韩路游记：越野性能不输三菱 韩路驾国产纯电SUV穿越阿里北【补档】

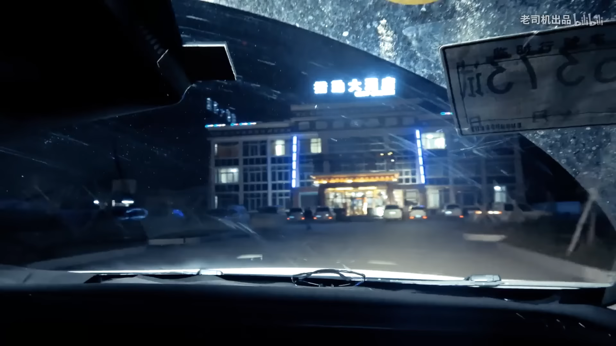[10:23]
走终于这是到了侧景了早上六点了这一路